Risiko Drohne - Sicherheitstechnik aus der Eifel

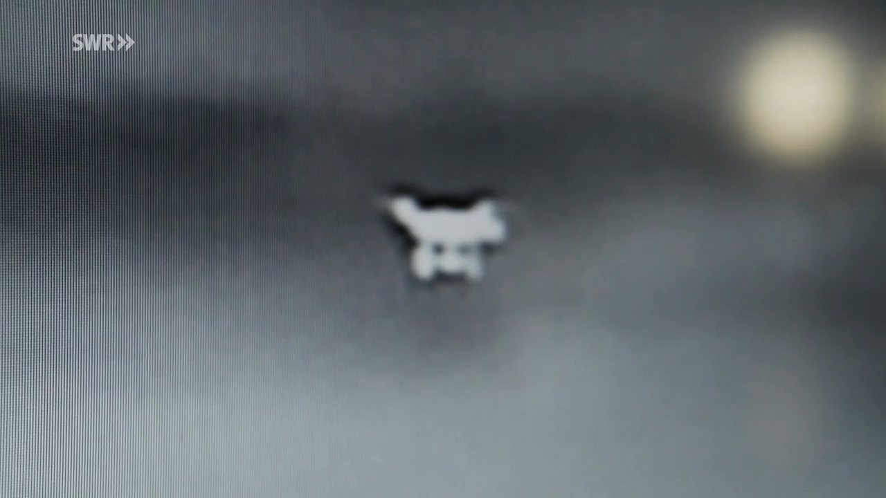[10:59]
Heute testen sie eine neue Kamera mit besserer Auflösung. Oben ist die neue.
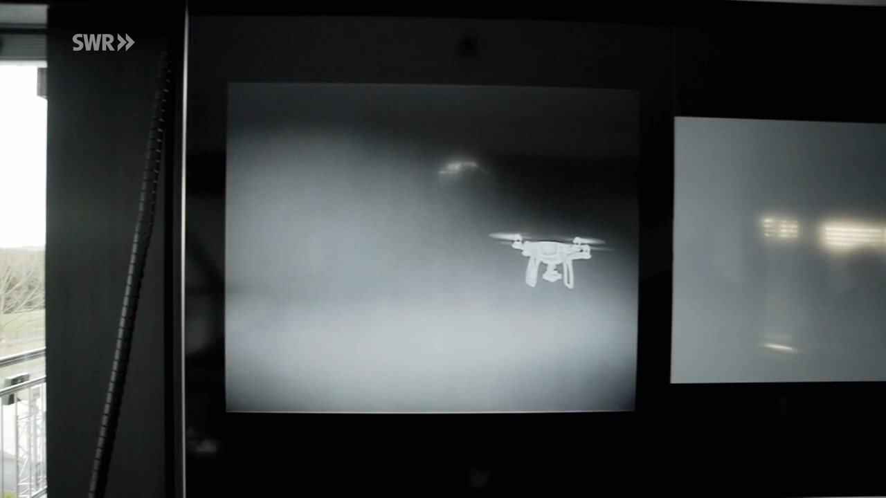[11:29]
Mit Thermalkamera, das ist schon, das ist wirklich irre. Ja?